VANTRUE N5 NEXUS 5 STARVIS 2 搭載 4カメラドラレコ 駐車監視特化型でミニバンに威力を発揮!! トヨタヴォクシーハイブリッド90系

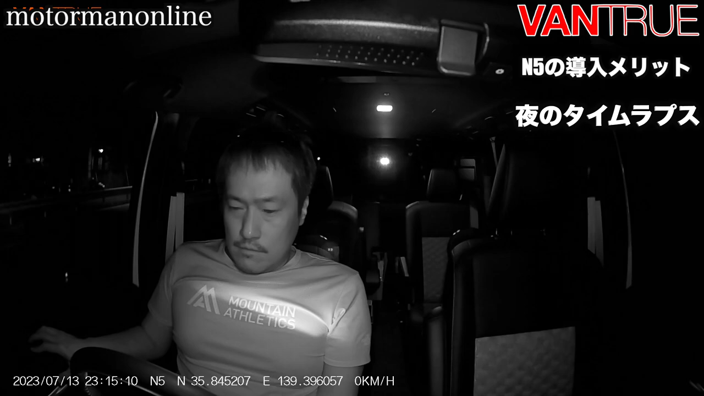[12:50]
今、ちょうど私が、このテストをするために、今、車から降りようとしている状況なんですけれども、ちょっと今、タイムラプスが入ったかどうかというのを、今、確認を今、
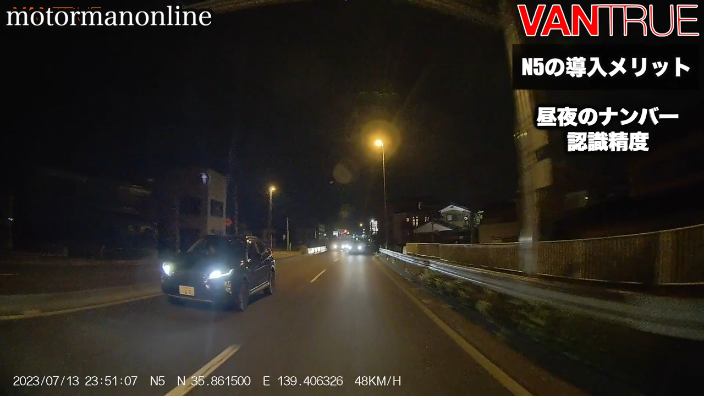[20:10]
リアカメラについては、やはり少しナンバー認識精度という意味においては、フロントカメラよりも解像度がもちろん落ちるので、ちょっと厳しくはなってきている状態ではあるかなという感じがいたします。これは、N5だからということではなくて、もう、1080pのフルHTになってくると、